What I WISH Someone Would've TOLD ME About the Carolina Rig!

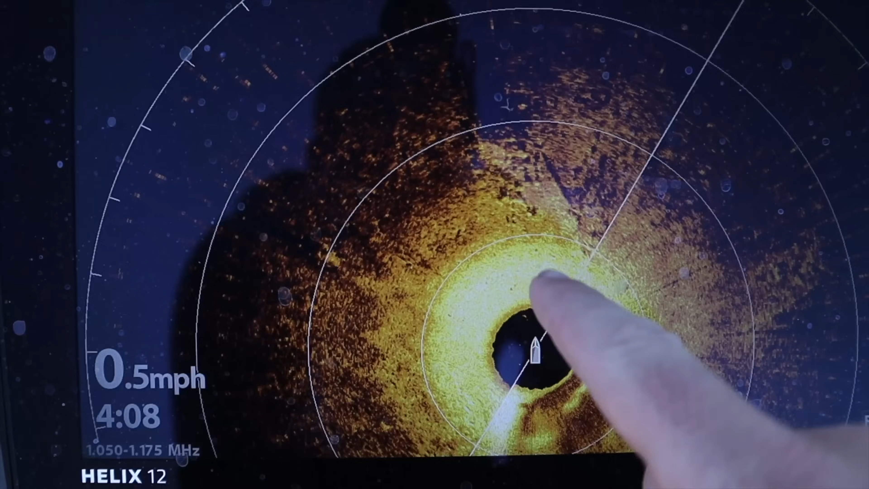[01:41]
drag it across that hard spot or that brush pile or whatever's down there you will know instantly if you're dragging it on soft bottom or hard